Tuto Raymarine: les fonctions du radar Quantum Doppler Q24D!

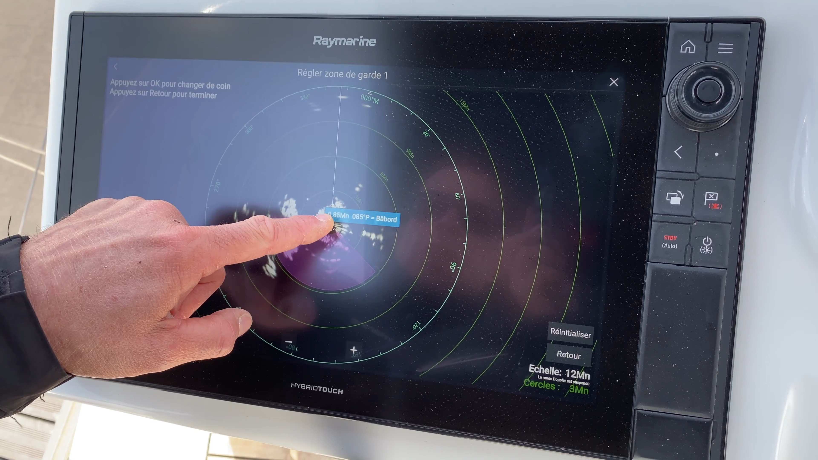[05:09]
C'est-à-dire que toute cette zone-là va être vraiment surveillée.
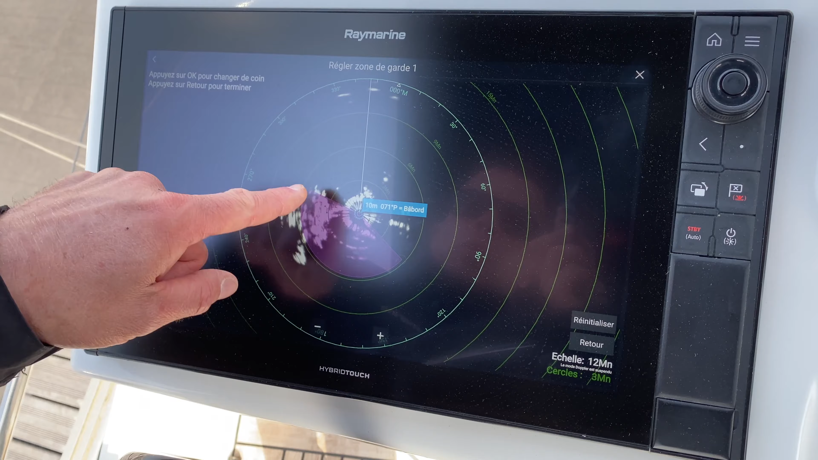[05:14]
Tout ce qui va rentrer dans cette zone violette, automatiquement, ça va me déclencher une alarme audible.
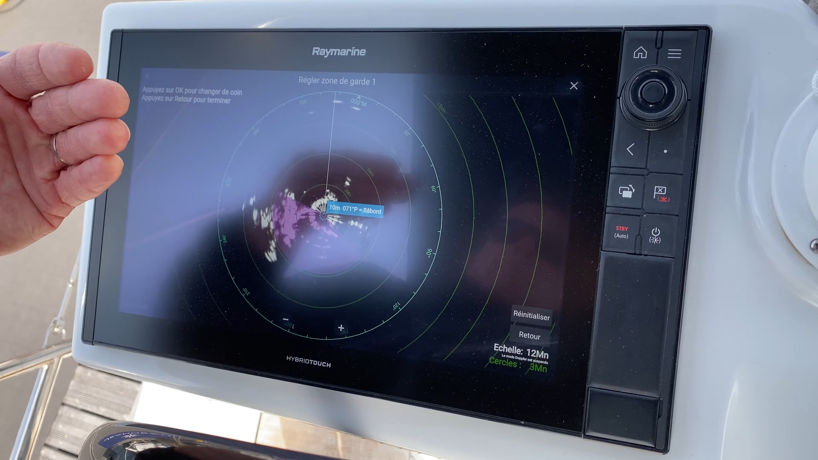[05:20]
Pour ça, ensuite, je termine en appuyant ici.
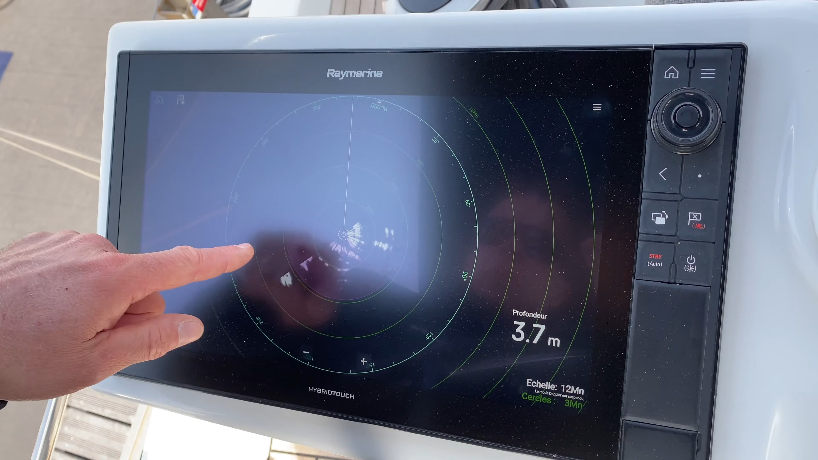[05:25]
Allez en permanence. Comme j'ai plein d'échos sur mon écran, automatiquement, ça se met à sonner.
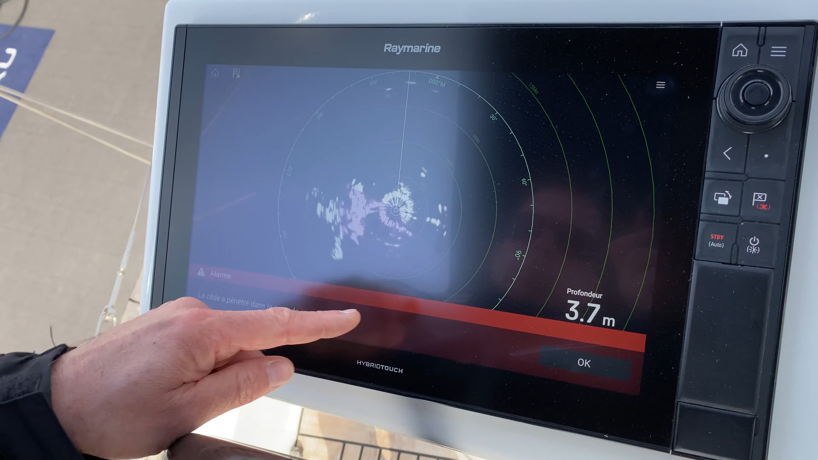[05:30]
Il existe également dans le commerce, on a la possibilité de brancher des alarmes auxiliaires beaucoup plus puissantes que celles qui sont intégrées à l'écran.